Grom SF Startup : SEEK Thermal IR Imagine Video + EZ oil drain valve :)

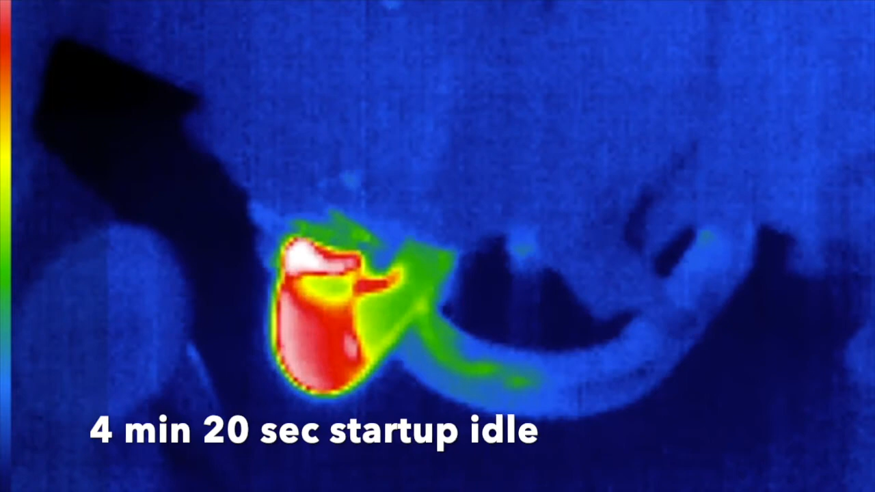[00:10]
Here the SEEK thermal sensor is
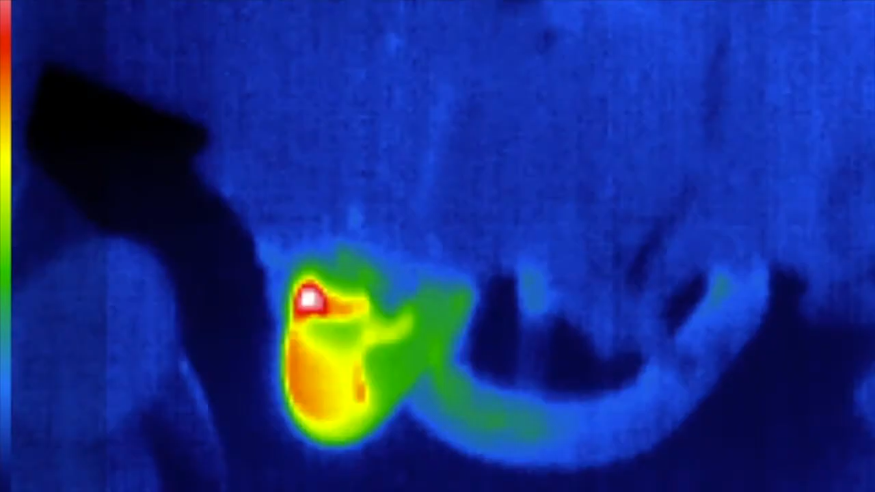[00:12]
detecting exhaust temperature
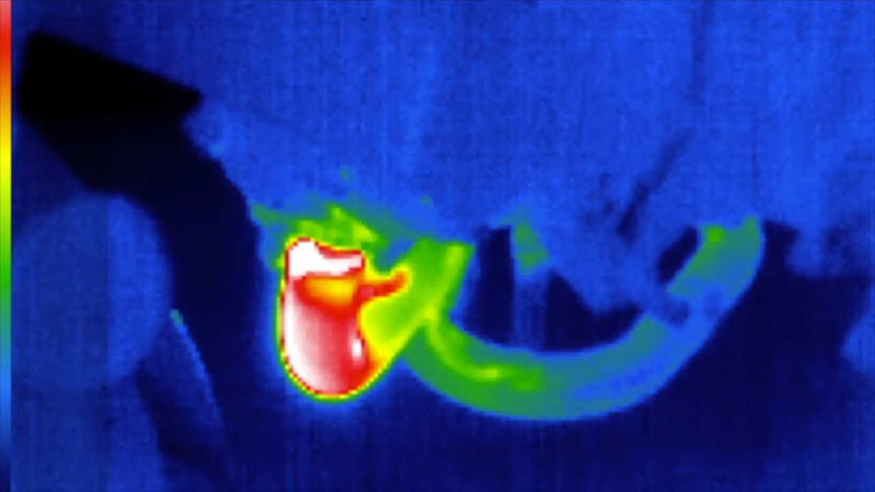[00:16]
happening at the header out of the engine.
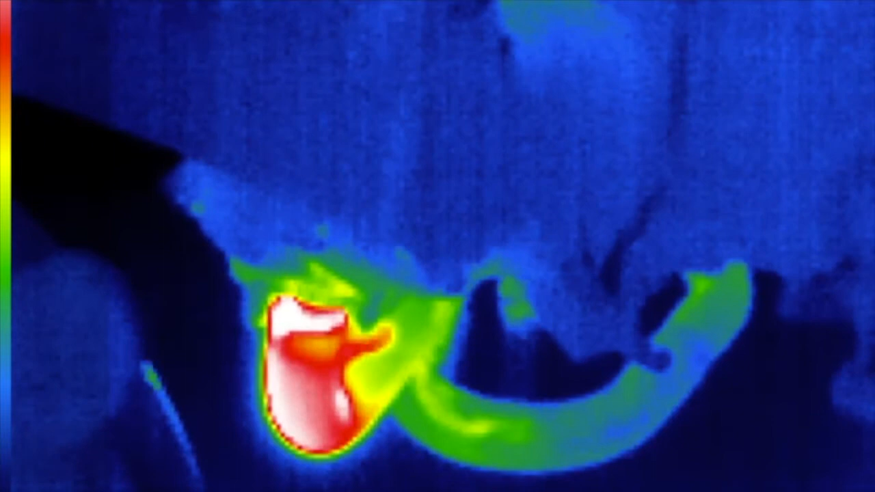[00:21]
You can see the hot exhaust gases heating that down section of the pipe. That's going to get hot the fastest because it's near the exhaust outlet of the
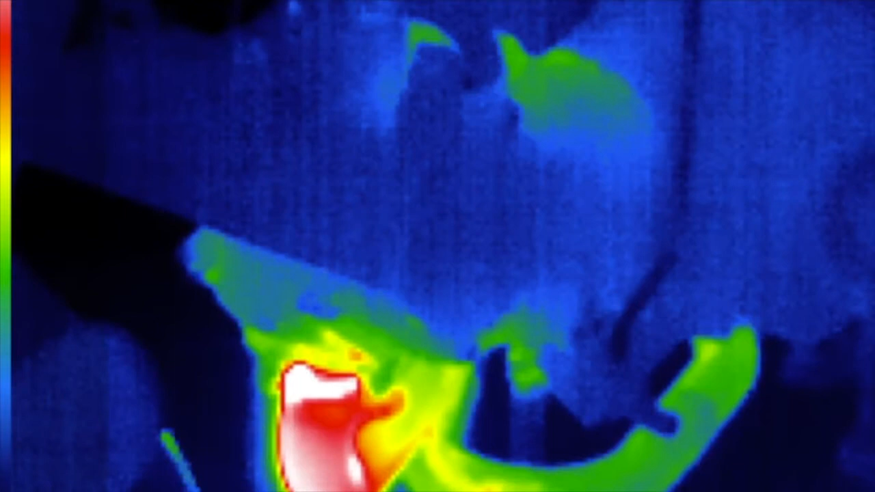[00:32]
engine and I keep moving the sensor around a little bit to avoid cooking any of the micro bolometer sensors. Sorry about the shaky camera movement.
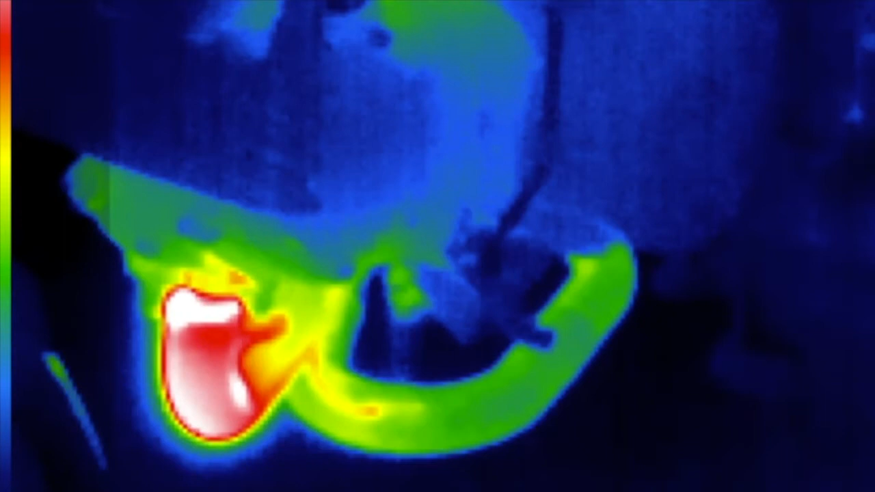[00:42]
If you're pointing an IR camera at an extremely hot object,
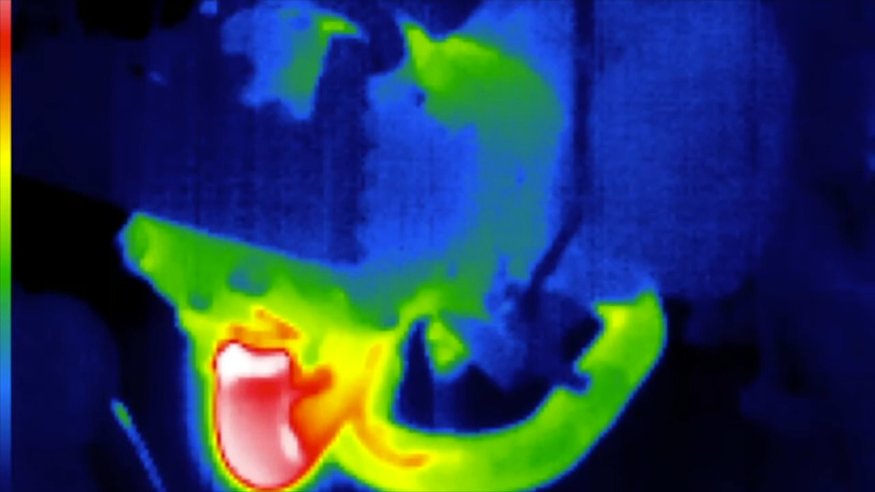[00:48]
it's okay to move the sensor around as you avoid toasting
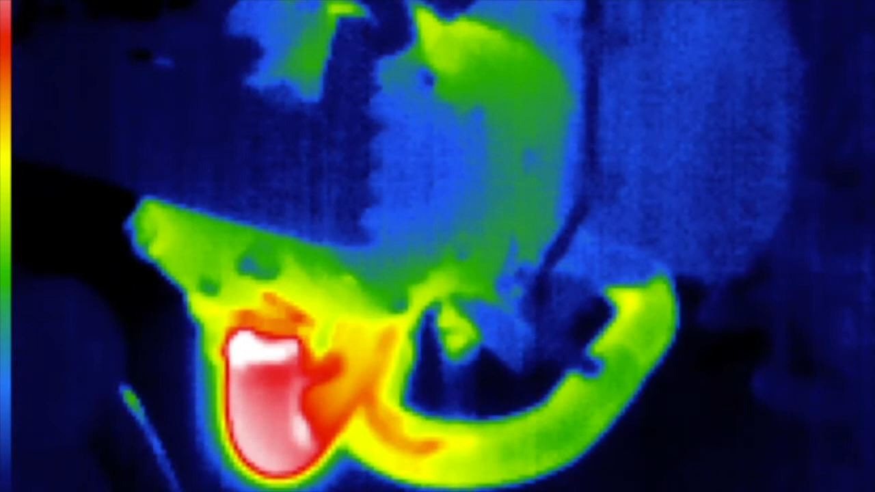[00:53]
any of the individual bolimeter sensors. Essentially a FLIR infrared thermal sensor is nothing more than an array of tiny heat sensitive sensors arranged like a CCD or CMOS sensor in a digital camera or like the retinal
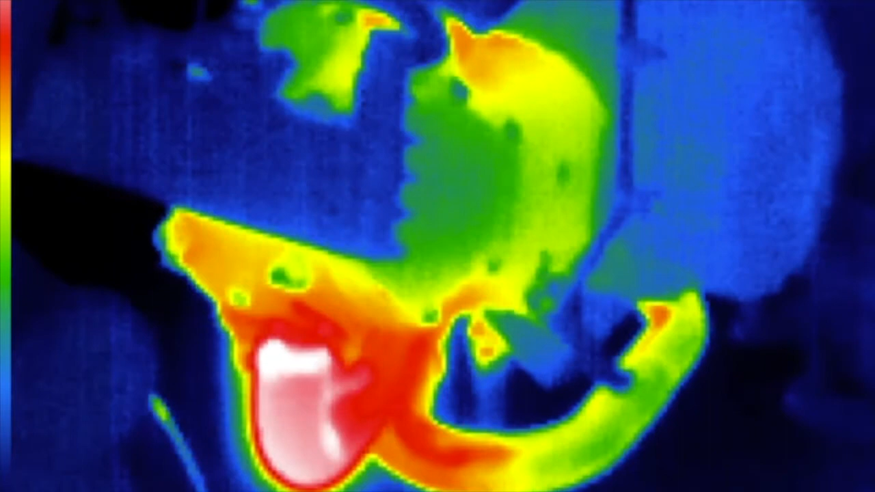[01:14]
cones in your eyeball and it converts the incoming
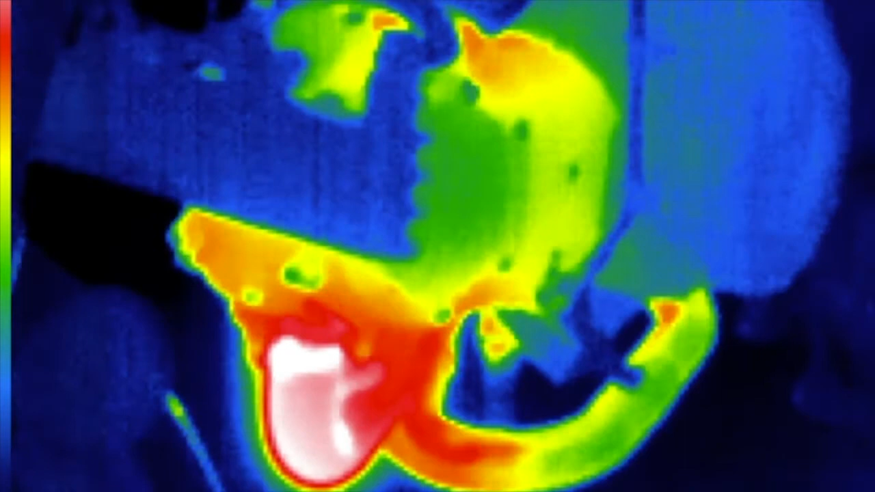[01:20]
thermal IR heat light into
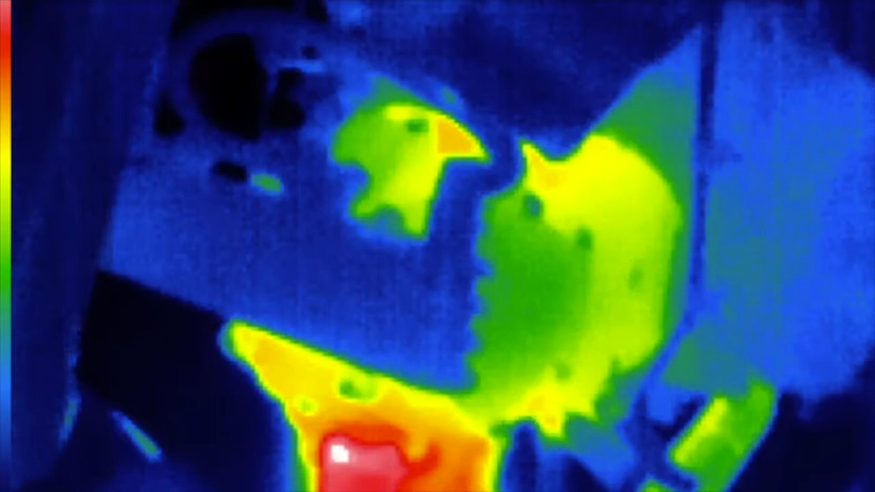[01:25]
electrical signals which are differentiated by the software and colorized represented with this heat map depiction.
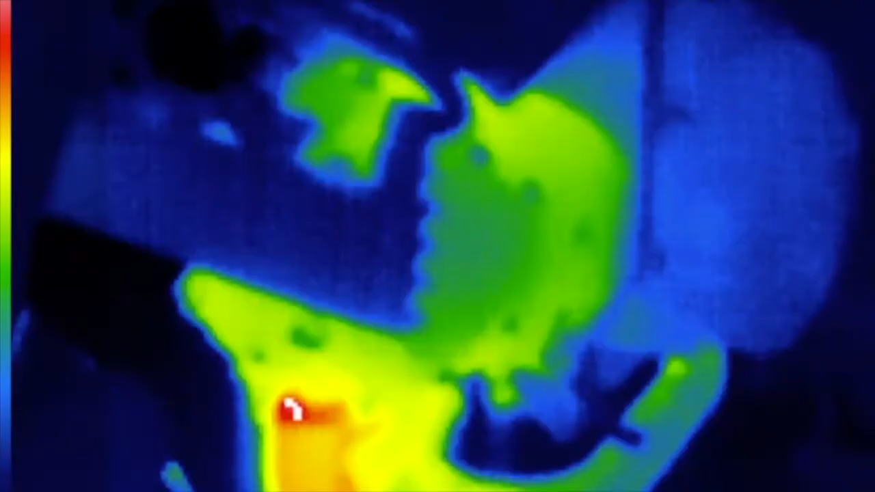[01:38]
So brighter red color towards white is hottest and cold dark towards blue is coldest. Now that dark image in the front, the top left corner,
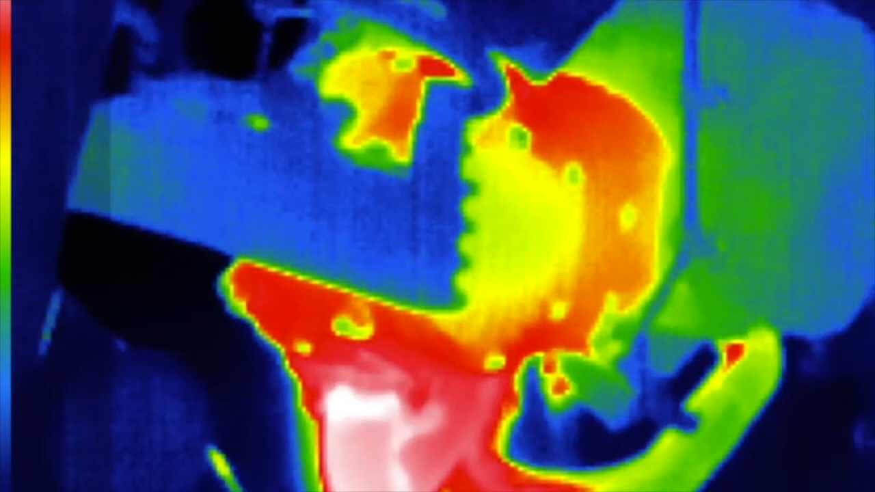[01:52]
that is a three-row Kotaku oil cooler and we can see the green color creeping in from the left. That's where the hot engine oil enters the aluminum finned radiator assembly and gradually over the engine idle warm-up, had it just on its kickstand idling, the fuel mixture automatically leans out and we can see the exhaust temperature increase and the engine oil,
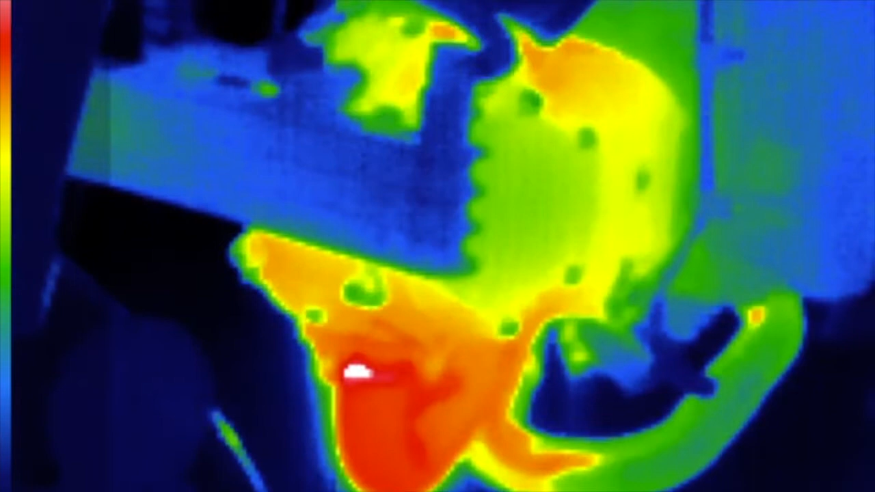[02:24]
this is an air-cooled engine, the engine oil is pumped through this three-row oil cooler and begins the heat exchange process. An oil cooler like this is absolutely essential if you're going to tune the Grom engine.
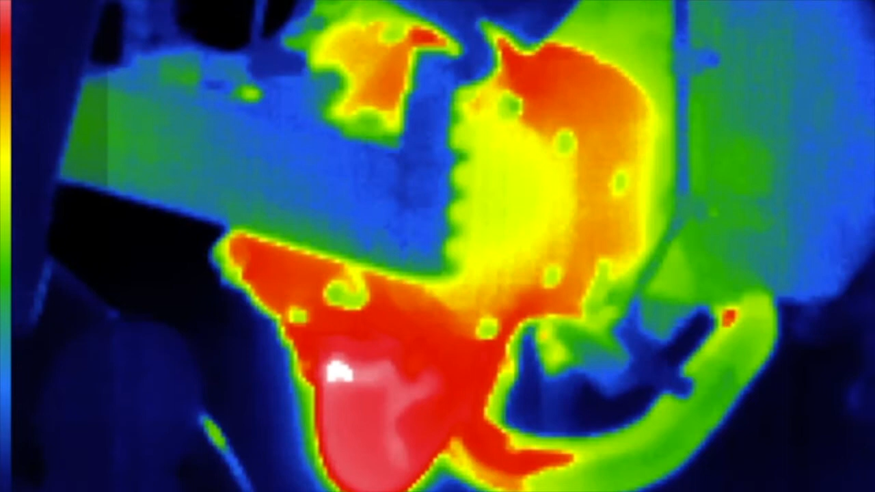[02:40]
Cooling the engine oil greatly enhances the life of the engine by improving the lubricity properties of the oil. Air-cooled engines tend to operate a lot hotter than liquid cooled engines so using an oil cooler helps to reduce peak heat loading of the oil which improves the oil life. The Kotaku clutch cover kit also includes an oil filter and that oil filter helps to screen the oil with the micro-fine filter
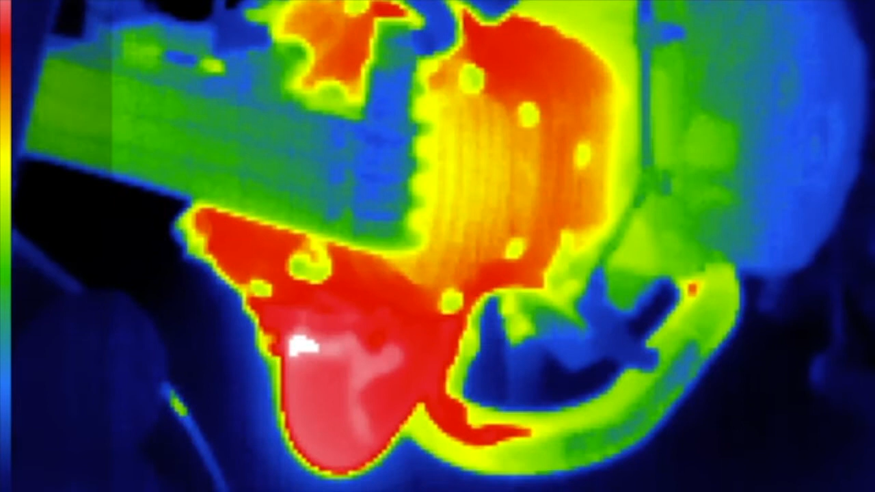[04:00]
The same thing is true of an air-cooled piston engine like the Honda Grom SF engine. This is a 2019 Honda Grom SF with around 2000 miles on the odometer and I upgraded the engine. It's now making around 12 horsepower using a wideband tuner, a power commander, cold air intake,
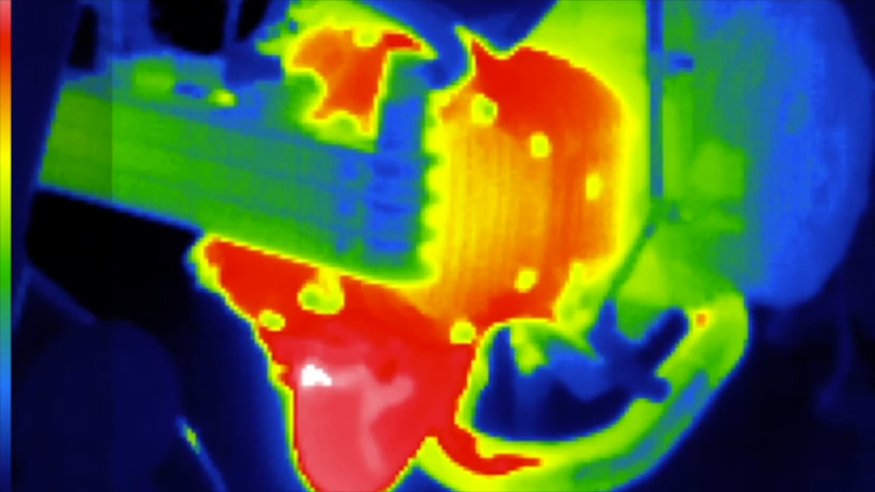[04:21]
a full stainless steel exhaust, and the Kotaku clutch cover, and here it is towards the end of the warm-up.